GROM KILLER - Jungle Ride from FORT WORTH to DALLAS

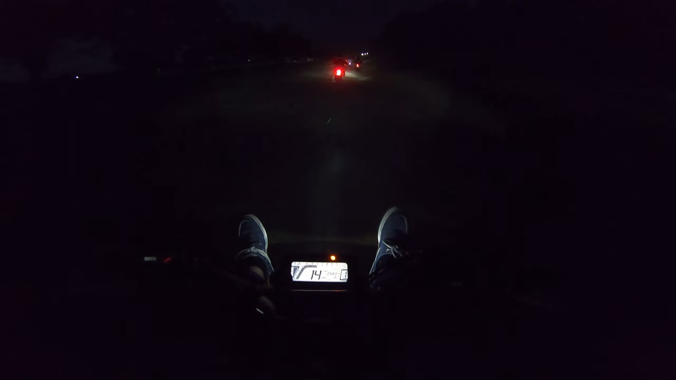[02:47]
Oh, there's a dip there. And I don't know if this just goes to Dallas and that's kind of the ride, or if it
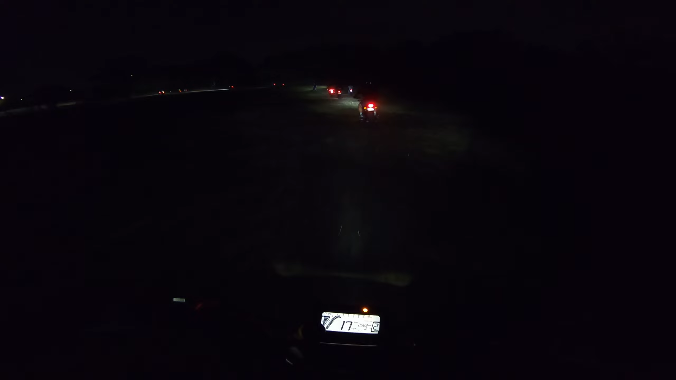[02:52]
continues to ride once we're in Dallas. Oh my gosh. I almost lost that shit.
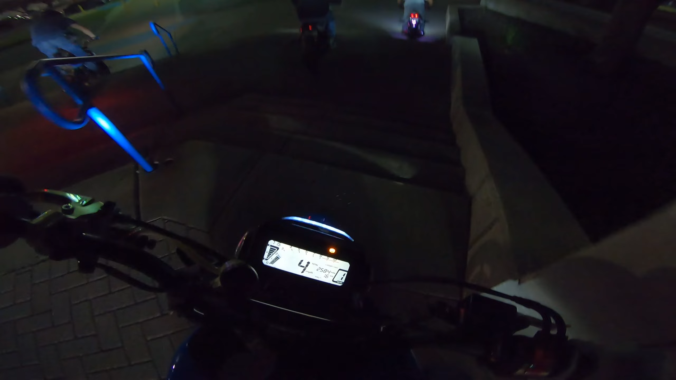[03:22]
Oh, we're taking stairs. Oh my gosh.
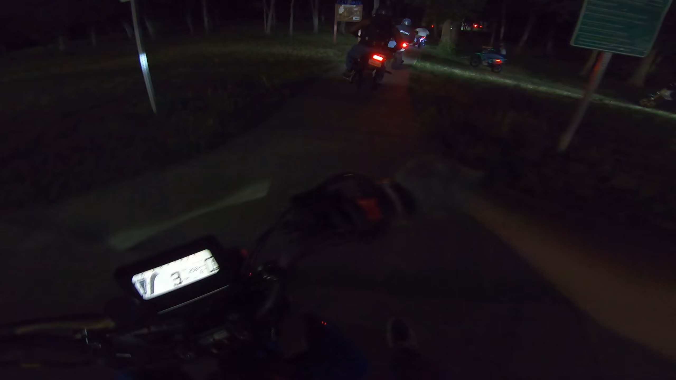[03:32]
Woo. I really wish I had a clear visor, dude. Oh my gosh. Okay, I gotta open up the... I just gotta give it some time. Oh, stoppy! I would not trust this trail being clean enough for that. I have to just follow the taillight, dude. I literally can't see. Like, his taillight... His taillight is, like, so... Oh, shit. Holy...
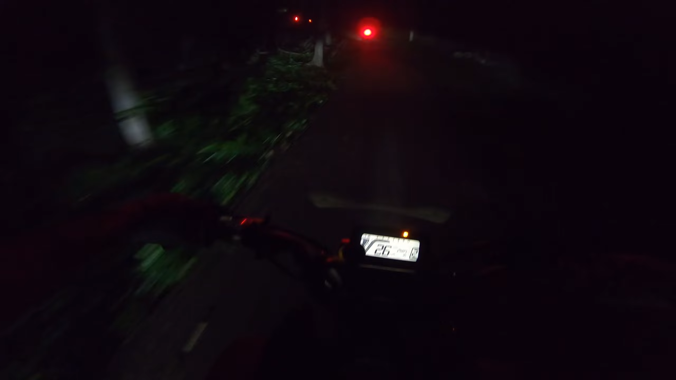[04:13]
Man, whoever is leading this thing is flying. Oh, tree. Golly. I'm fucking sketchy, dude. Oh my gosh. I think it's because I really can't see what's coming up in front of me.
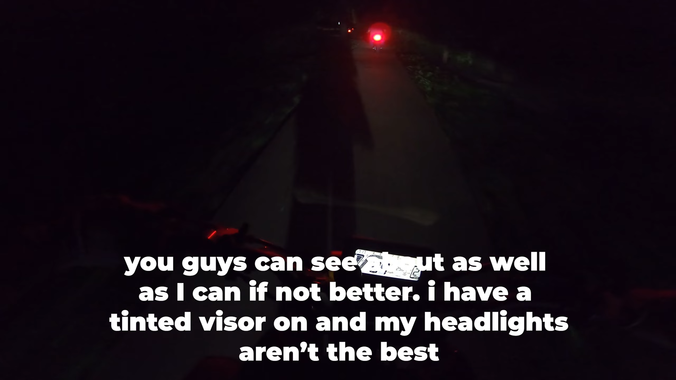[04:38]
I might just have to get shit in my eyes.
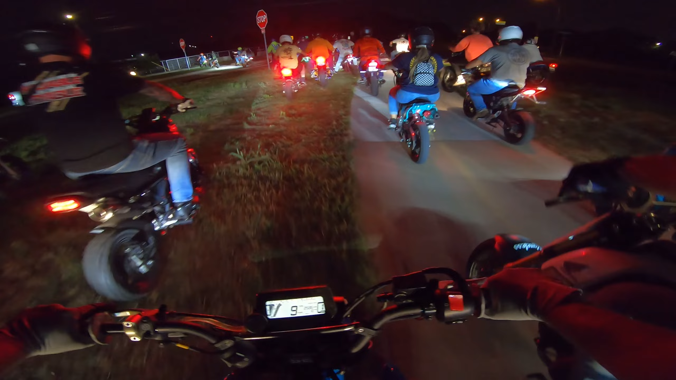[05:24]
Alright, visor back down. Let the sketch begin. I wonder if the people at the very back actually get less dusty trails. That's sharp, oh my gosh.
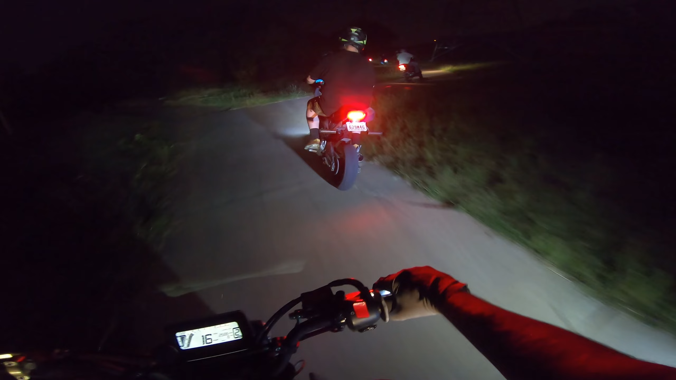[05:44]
Woo. Get it, man, get it, man. Woo. Oh, dude, the people with no helmets, you're kind of... You should have brought a helmet, man.
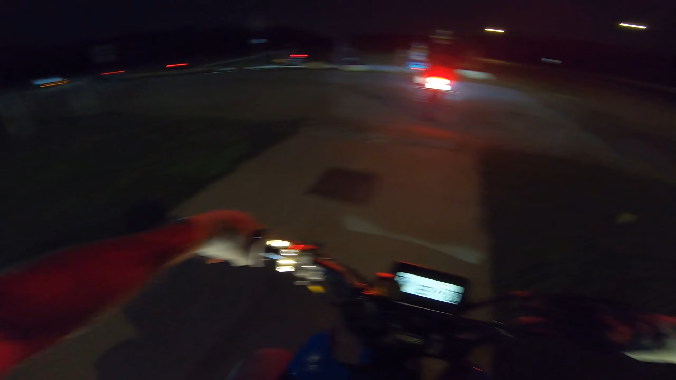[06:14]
That's all I'm going to say. Watch out for the inner pole. Oh, trees and people. Dude, I don't know how the leaders can go this fast, because if it's kicking up this much dust, like, how do they have any traction?
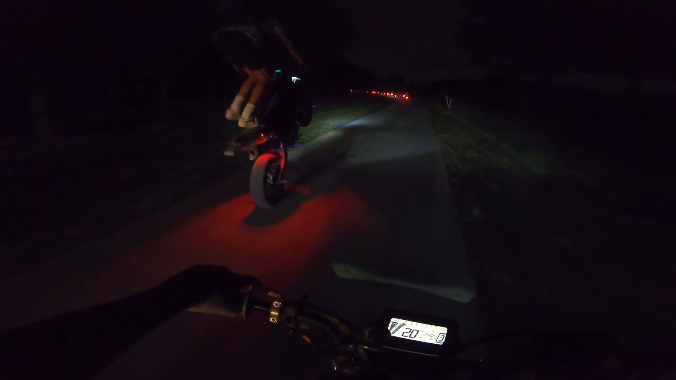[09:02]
Sheesh, there's hella people here. That was fun. It's a good thing there's nobody out here. It's a Saturday night. I guess that's probably why they started it so late. Who would be walking this late at night? Uh-oh, what's this?
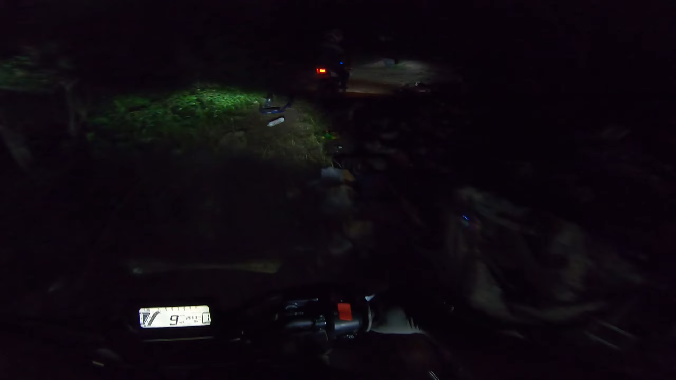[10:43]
Oh my gosh. Why is that jump there? All right, I'm gonna stay back a little bit so I kick up, he kicks up less dirt on me.
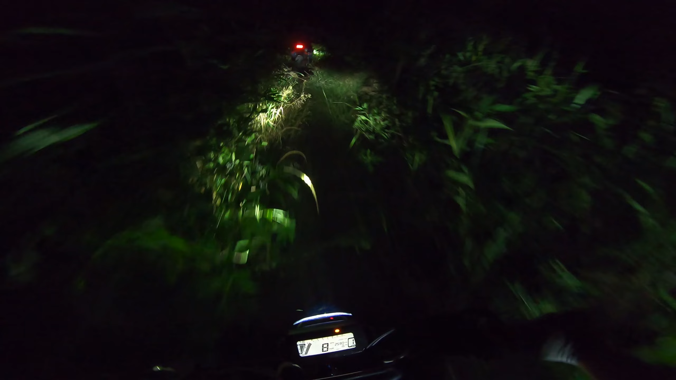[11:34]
Oh my gosh. Hell no, I'm taking my one lap and getting out of here. Ow. Getting hit with all this crap. Or getting hit with all the branches.
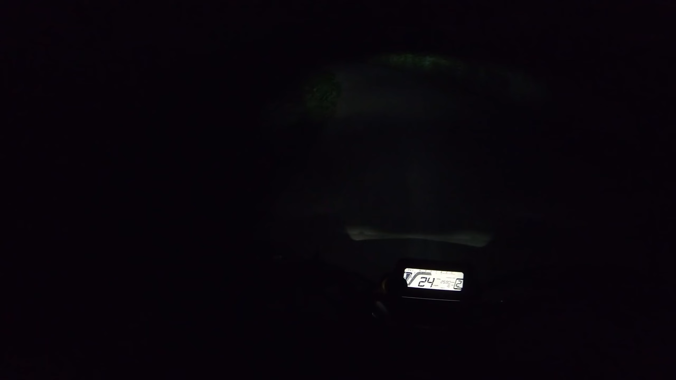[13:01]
I can't see. Maybe the brights will help me.